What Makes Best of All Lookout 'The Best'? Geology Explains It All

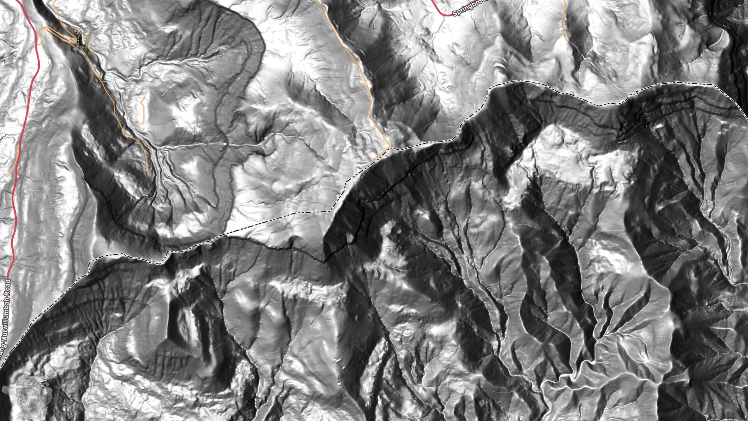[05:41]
As you can see, this thing is really, really three-dimensional. I'll zoom in a little for you, because if we zoom in, there's enough resolution. We can just pick out this lookout.
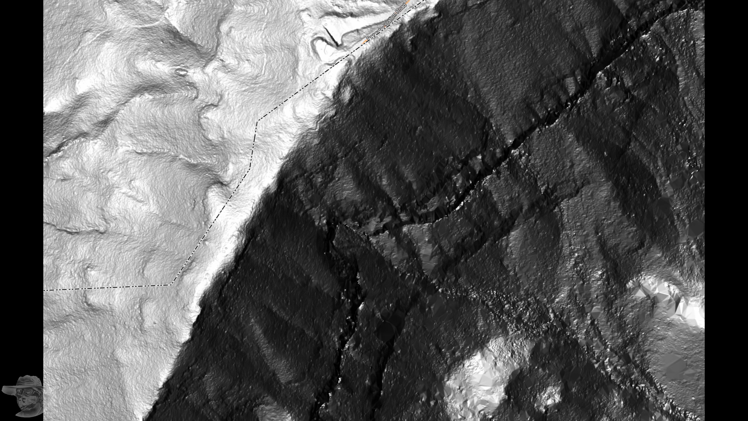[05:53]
You can see the track coming down there, and the lookout is just there.
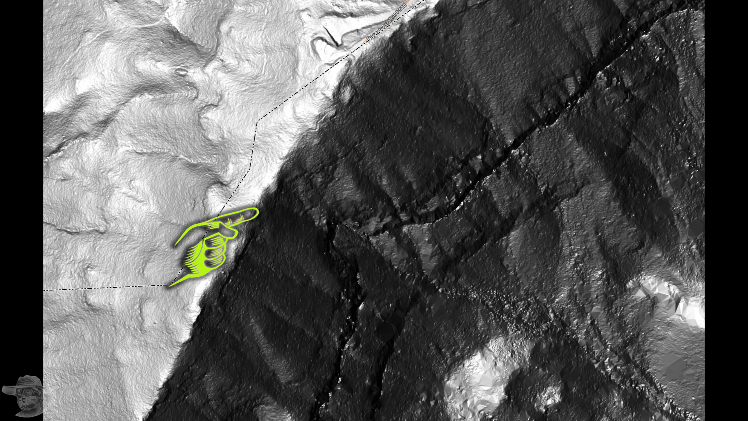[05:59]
So anyway, let's have a look at some more interesting shots of this area.